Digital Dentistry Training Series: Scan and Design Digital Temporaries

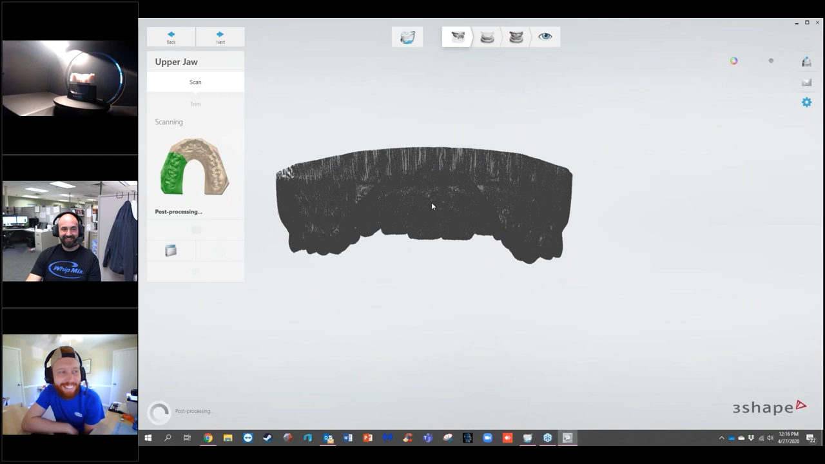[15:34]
Another neat trick that you can do, since you have the ability to jump through the workflow, if you're waiting on a scan-to-post process, the scanner is not actually working.
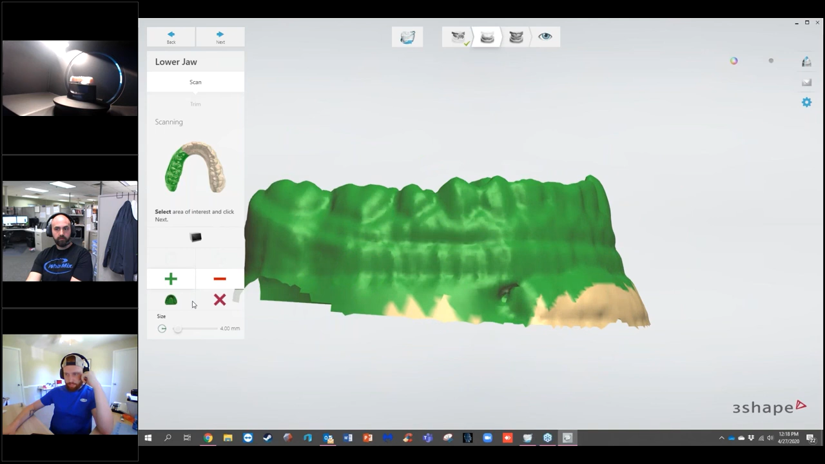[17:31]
So, basically, what this purpose of this selection is, is that, obviously, a lot of times, we don't need all of the information when we scan in a model. A lot of times, the scanner will pick up base information and things like that that we just don't need.
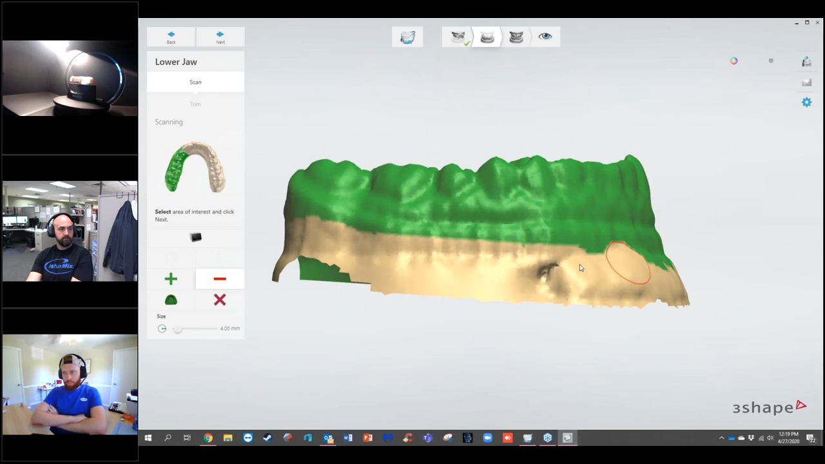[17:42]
If you scan everything, it increases your scanning time a little bit.
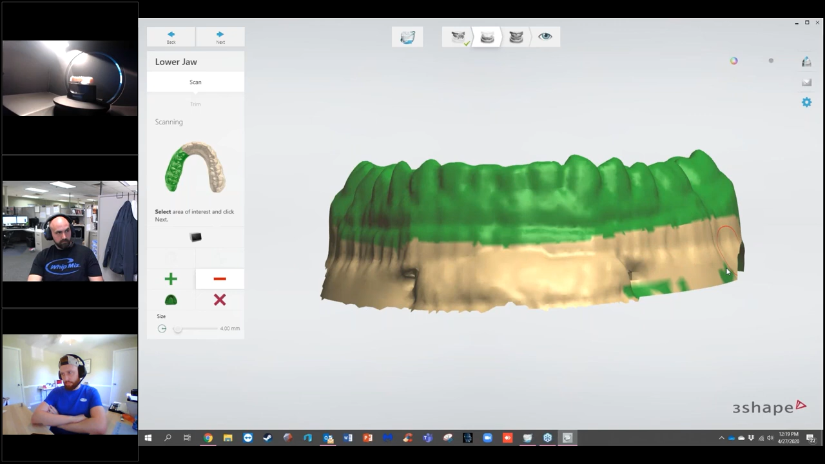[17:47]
So, you can actually trim away the information that you don't
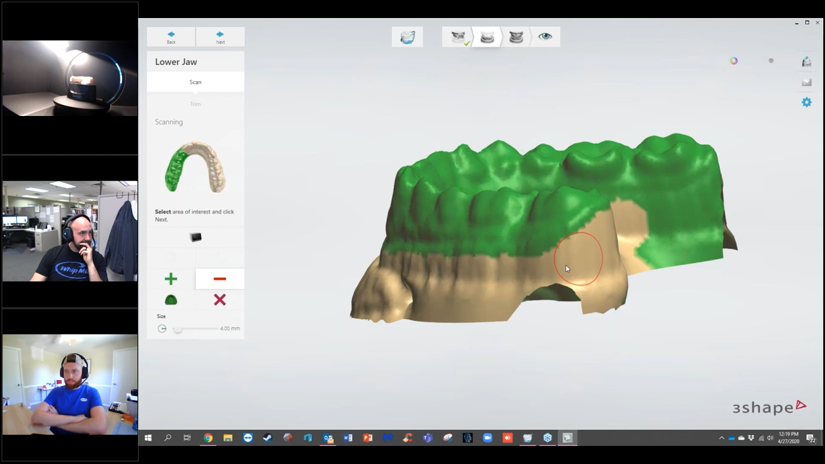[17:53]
need on the scan to shorten the scan time and actually make the file size a little bit smaller, which will increase your loading or decrease your loading times when you're designing.
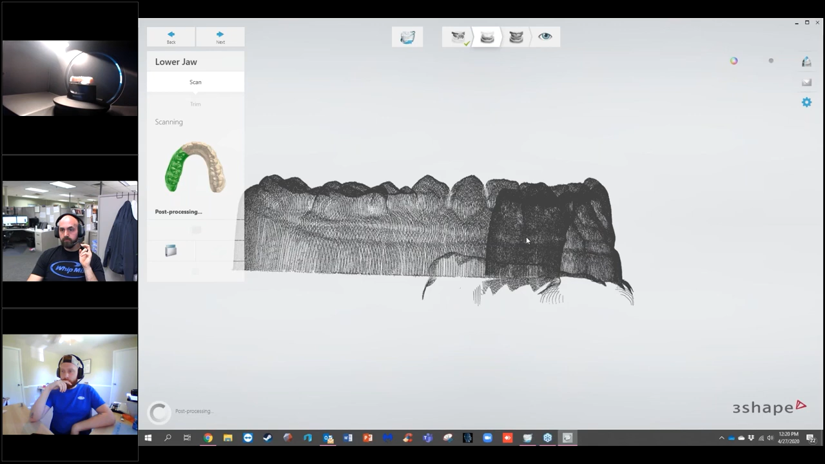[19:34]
So, again, we're post-processing here. So, I'm going to go ahead and pull my model out and go ahead and start setting it up for my bite scan, and there's a couple things that you can use to put your bites together.
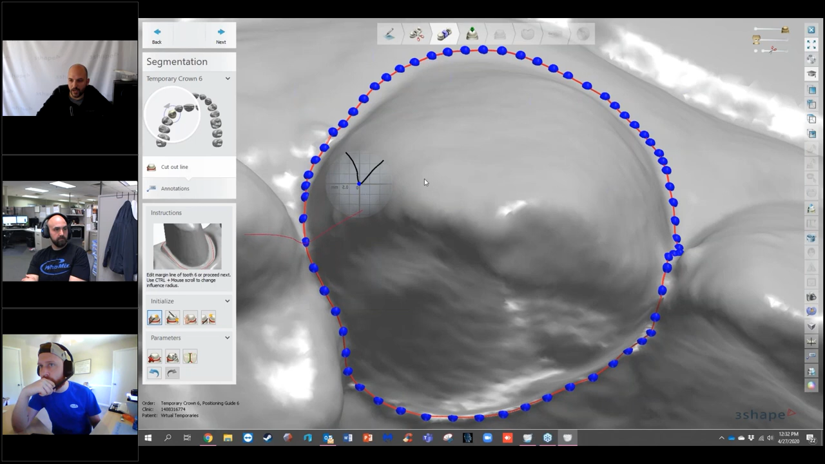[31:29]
So you do have to actually edit each individual point if you want to use this option. And you can see as I'm grabbing a point, it gives me the little 2D cross section there right above it that shows me kind of where I am on the surface.
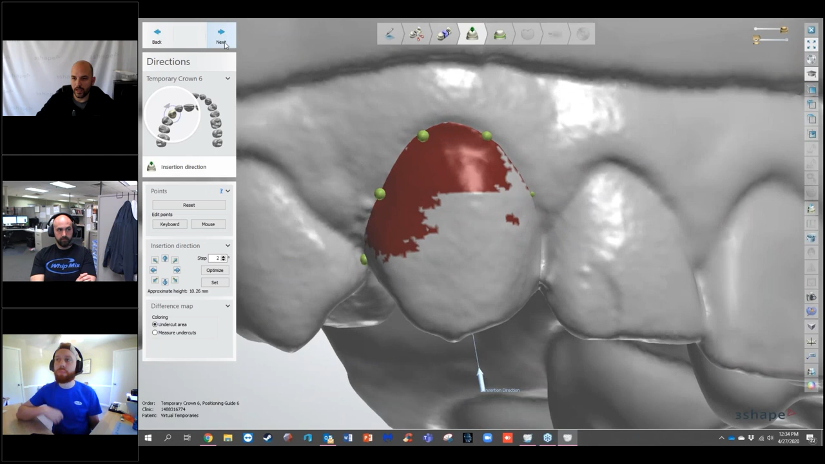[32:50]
And now we can edit our margin.